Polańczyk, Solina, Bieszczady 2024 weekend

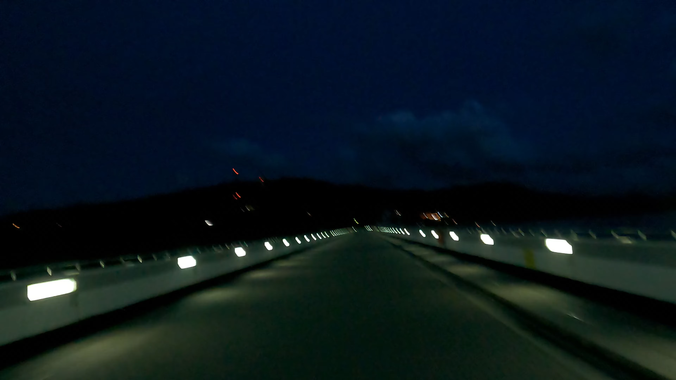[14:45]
Także jesteśmy już na zachodzie słońca. Na pewno jakość filmu już nie będzie zadowalająca, ale na pewno coś tam jeszcze widać, bo jest oświetlone. Także Solina tak wygląda nocą.